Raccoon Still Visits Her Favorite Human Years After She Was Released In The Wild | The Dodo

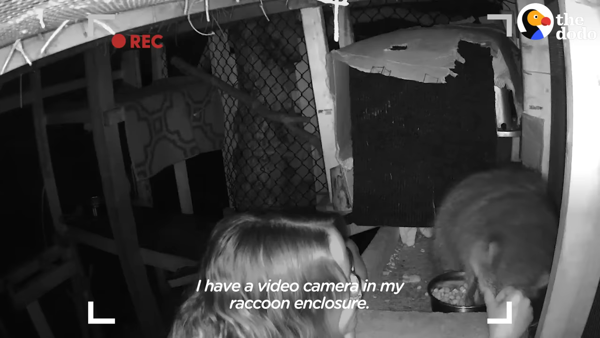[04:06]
I have a video camera in my raccoon enclosure. I was checking it all the time.